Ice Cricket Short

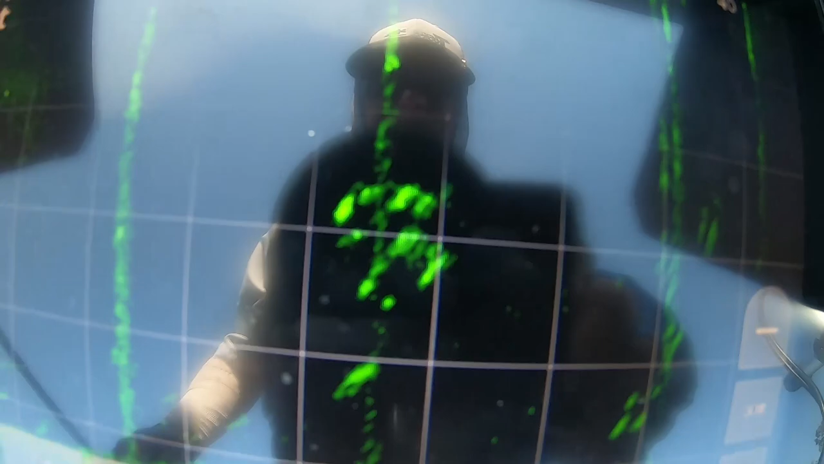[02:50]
you see there they're 15 foot deep
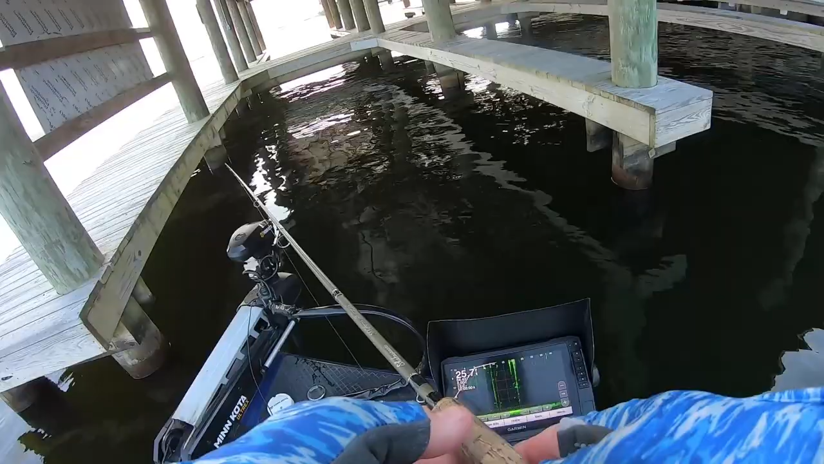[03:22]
dropped it down side that post like that let it sink as you can see there's a few there they're not a whole bunch there's a few there